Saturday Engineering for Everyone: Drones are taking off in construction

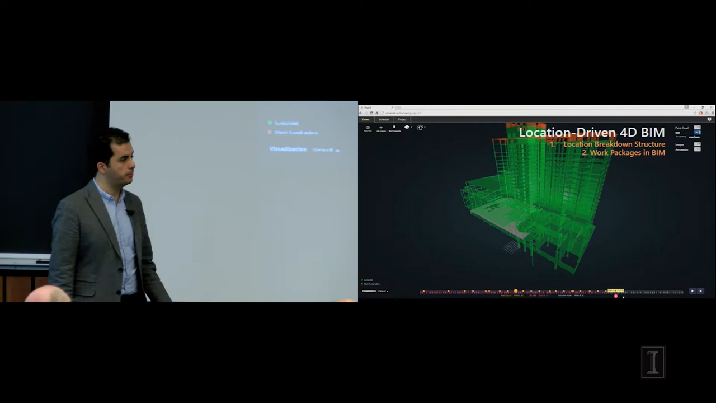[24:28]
and you can start comparing the two for the purpose of progress tracking.
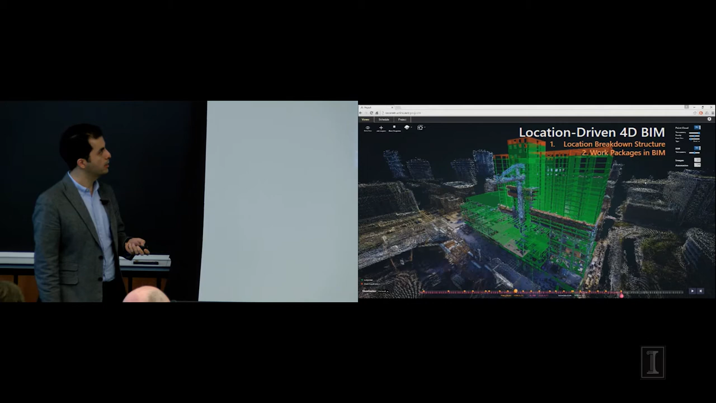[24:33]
So now the point cloud comes back into our picture, so reality versus plan could be aligned.
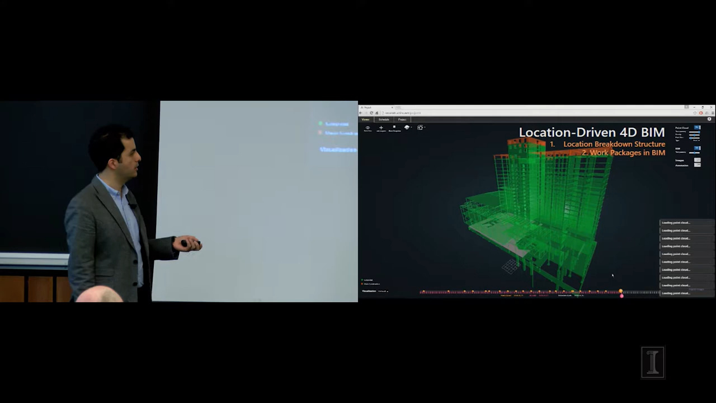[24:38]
The user is changing the viewpoint in time, so now we are advancing ourselves to another point in time and studying the progress from that perspective.
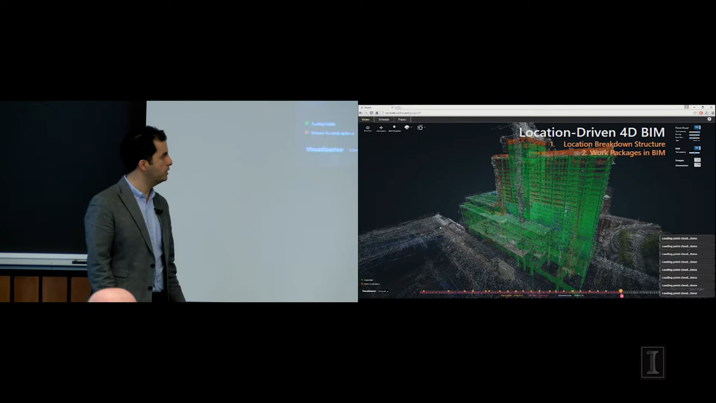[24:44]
All right, so once we have the plan, once we have the reality, what can we do with it?
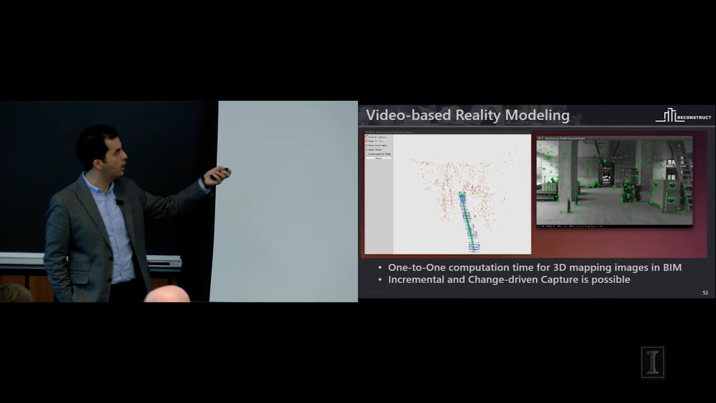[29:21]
And over here, the green line is showing you the path of the movement, and these pyramids that you see here are locations where the user is walking around and videotaping.
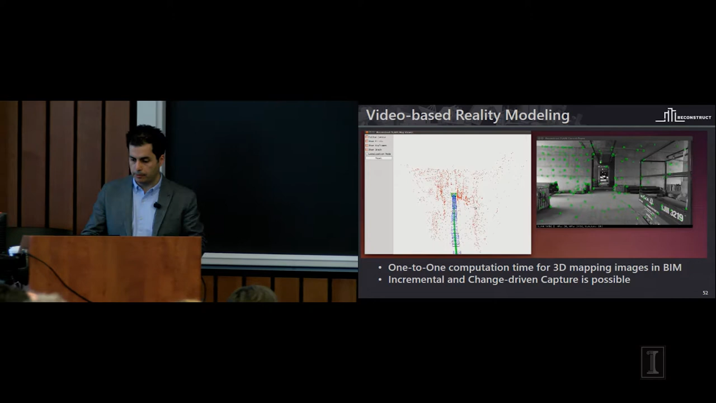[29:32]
So a floor on this building that is somewhere around 100,000 square foot could be actually captured over a few minutes. I'm going to advance this.
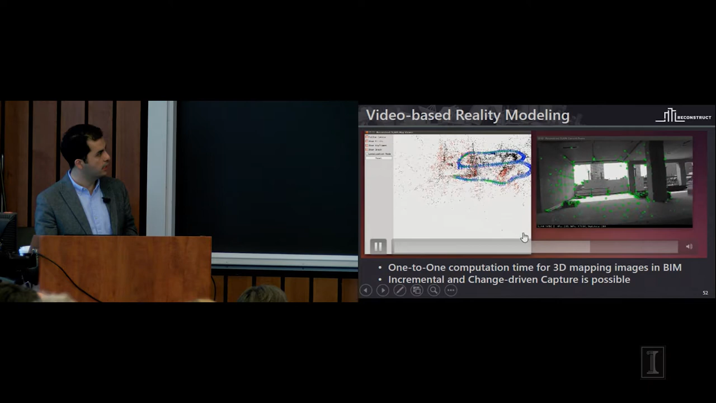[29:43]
So you see the user actually comes back, and we'll be able to close the loop, and we can get a complete capture associated with that location. So now, in a fashion, we've addressed the problem of indoor capture. Now you can actually start generating the same reality models that I showed you from outside,
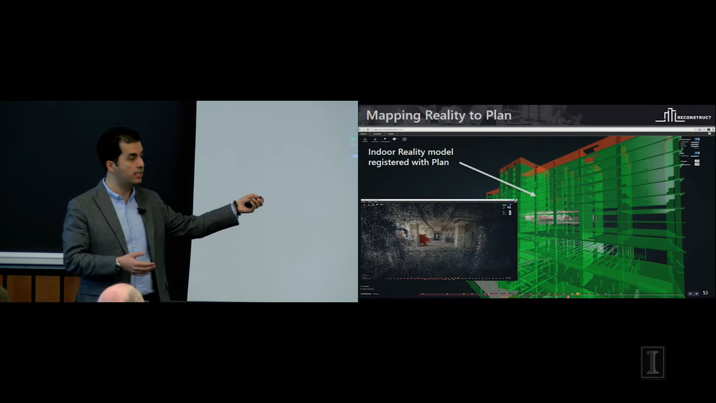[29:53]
but now this time for inside using a consumer-grade camera, and you can map it into that location on that high-res structure, how much work is actually being done.
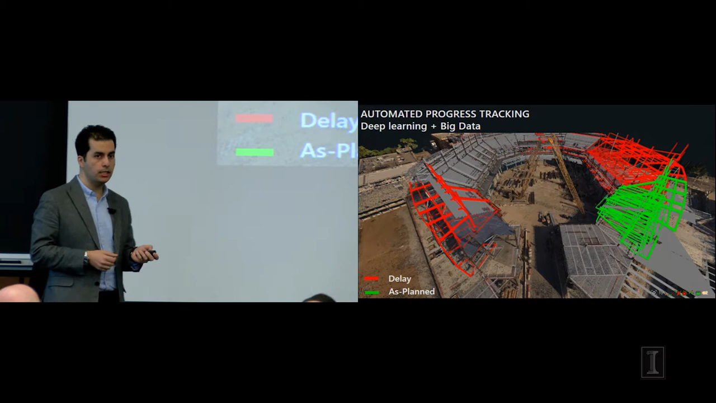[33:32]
Now, when I showed you the color coding of the elements, not everything that is commercially useful right now is automated.
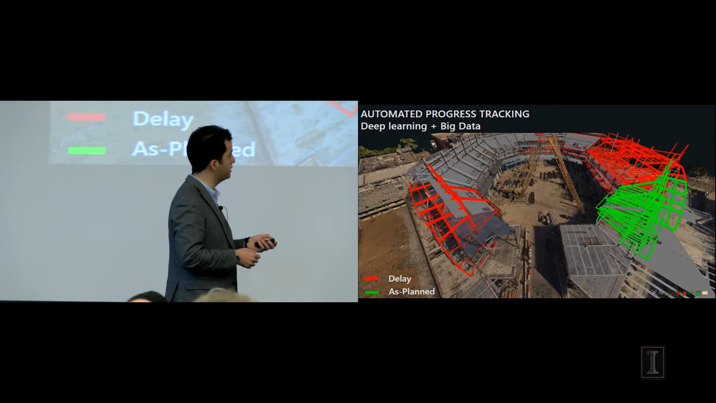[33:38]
At the university, we're working on a number of technologies that can actually automatically assign these colors. So basically, there's no need for superintendents to worry about the accuracy of the data they're getting. We will provide them with the data,
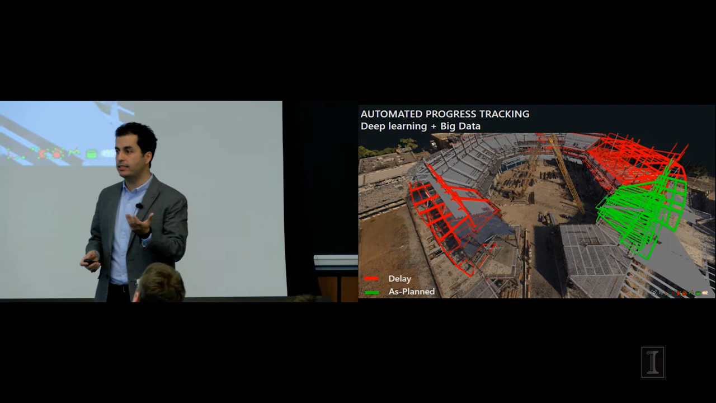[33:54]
so now they can start spending their time on improving project performance as opposed to analyzing data.
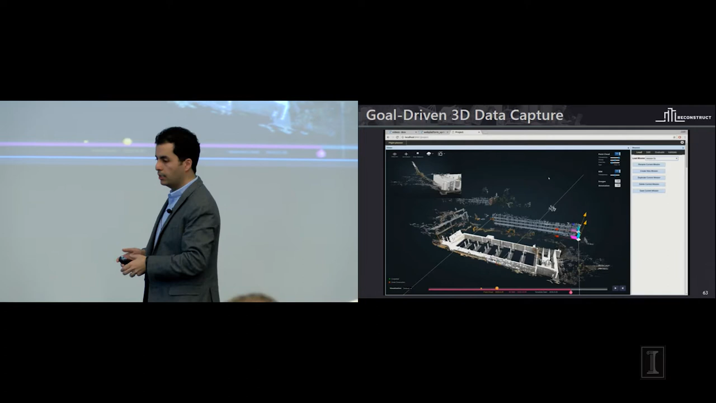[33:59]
The process of flying drones, what I showed you earlier, was completely based on a 2D map.
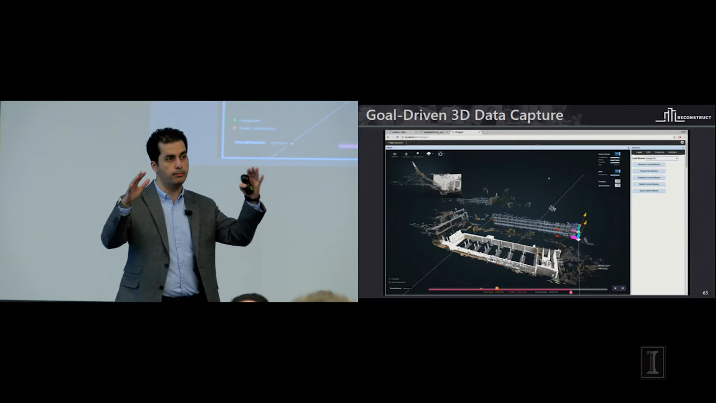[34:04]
You fly over the job site autonomously, and you can do the capture.